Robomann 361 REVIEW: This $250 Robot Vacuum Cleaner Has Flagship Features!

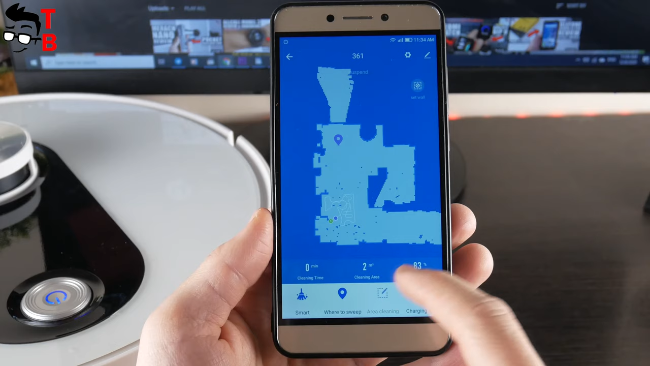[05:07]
Just click add and choose the area for cleaning.
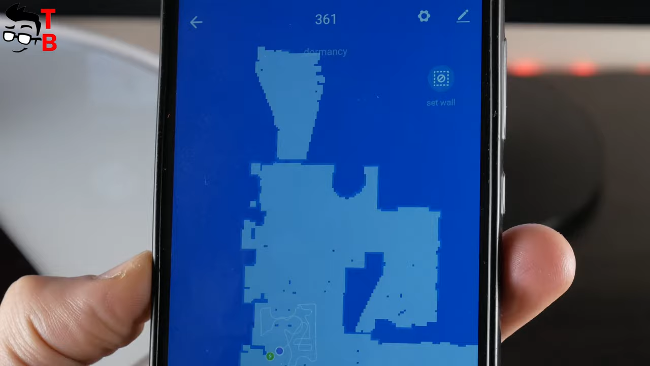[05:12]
The last button is to return the robot vacuum cleaner to charging base. There is another icon in the right top corner – Set Wall.
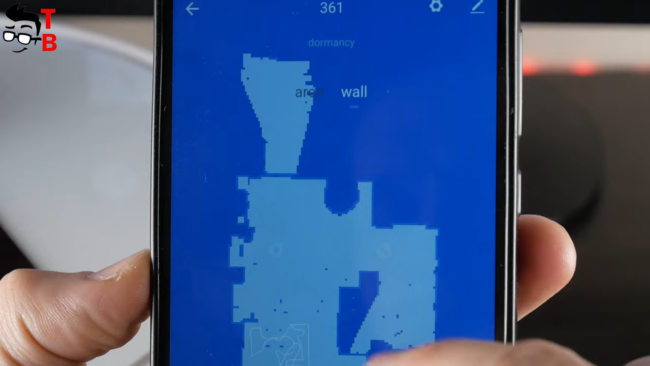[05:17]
You can click on it to set the restricted area and virtual wall.